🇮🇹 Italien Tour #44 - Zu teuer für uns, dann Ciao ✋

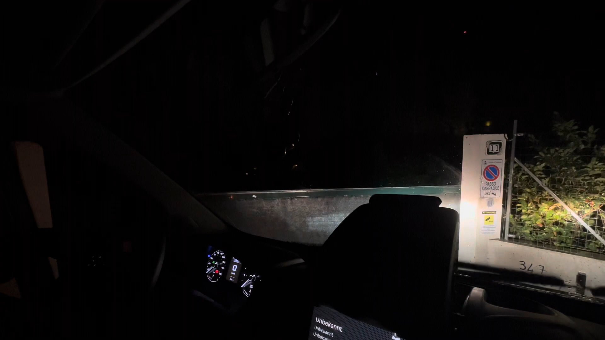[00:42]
Wir können uns gerade nur vorstellen, dass er halt jetzt irgendwie abgelenkt ist, weil da jetzt andere Camper gekommen sind. Beziehungsweise bin ich froh, dass wir das jetzt vielleicht auch mitgekriegt haben, weil sonst würden wir wahrscheinlich hier sofort wieder abhauen. Ja, jetzt bleiben wir mal kurz sitzen. Es hat jetzt gerade auch wirklich sehr doll geregnet, deswegen wollen wir jetzt auch nicht aussteigen. Ja, ich hoffe auch, dass da nicht nur Rasenplätze sind.